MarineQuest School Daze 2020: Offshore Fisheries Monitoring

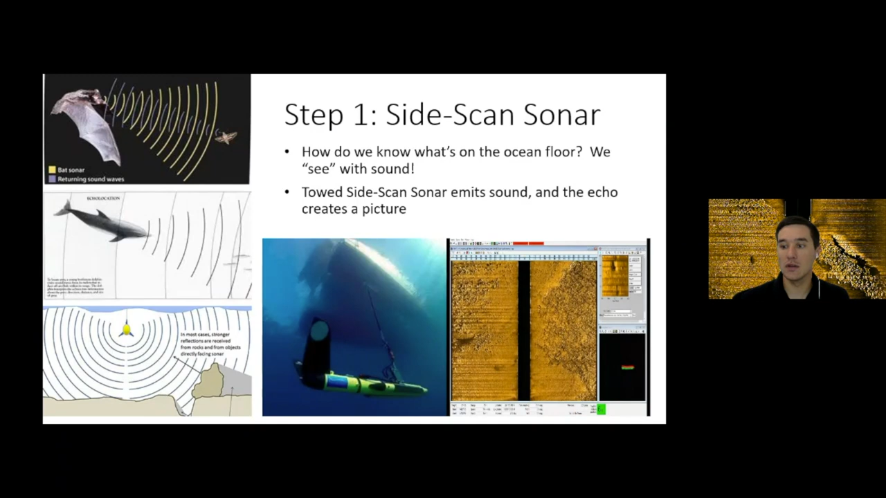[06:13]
So this is what it looks like when the bottom is going by. We actually get kind of a live stream picture of what the bottom looks like. It's not like a picture from your camera, but it's actually a picture made with those sounds. of the ground waves. So when we get all this info,